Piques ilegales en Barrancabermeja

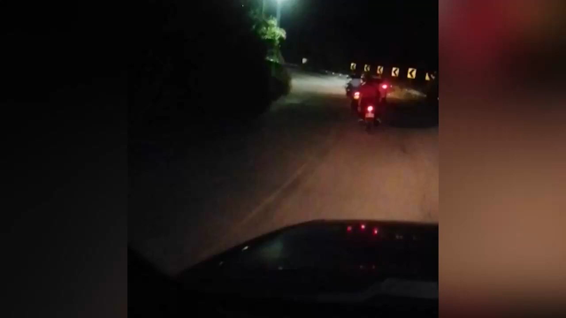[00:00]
Con este video, un ciudadano que se movilizaba por la vía Barranca Bermeja hacia el corregimiento del centro denuncia los nuevos encuentros que realizan motociclistas de la ciudad para al parecer realizar piques ilegales en este sector.